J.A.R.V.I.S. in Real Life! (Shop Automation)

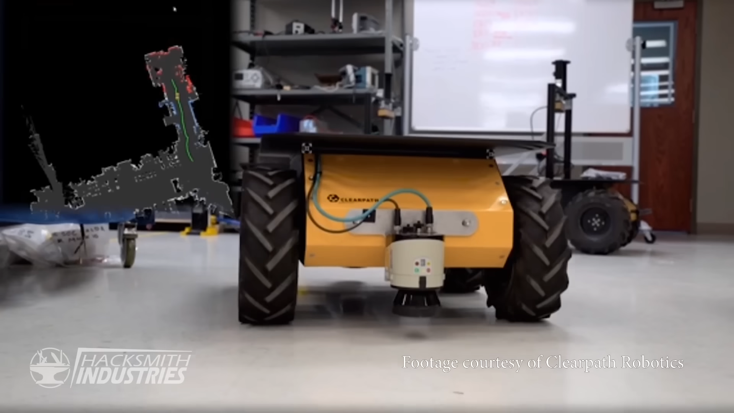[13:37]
It can fully 3D map the facility and we can tell it to go anywhere.